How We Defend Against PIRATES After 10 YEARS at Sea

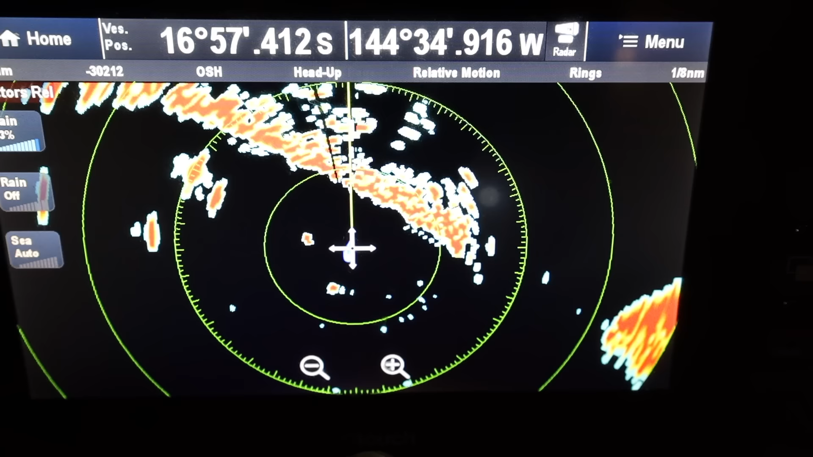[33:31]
If you have a good radar, you can turn it on and zoom in as close as you can.
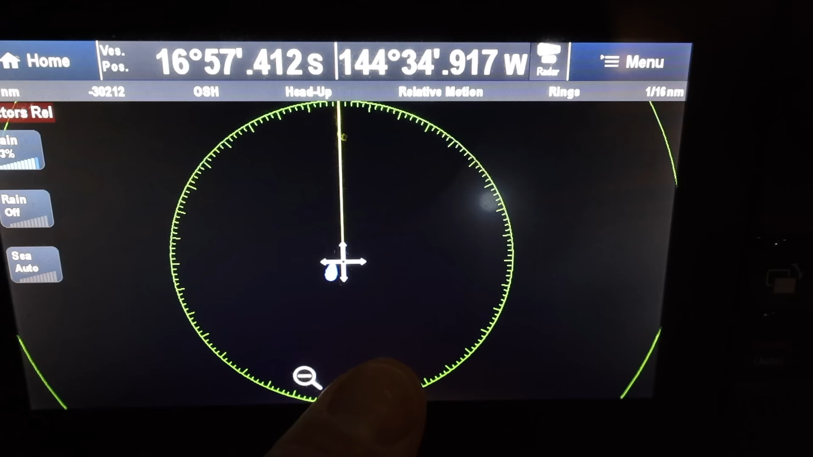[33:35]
And then you can see, uh, the local fishing boats around if there are any or any, you know, boats that shouldn't be there that, that,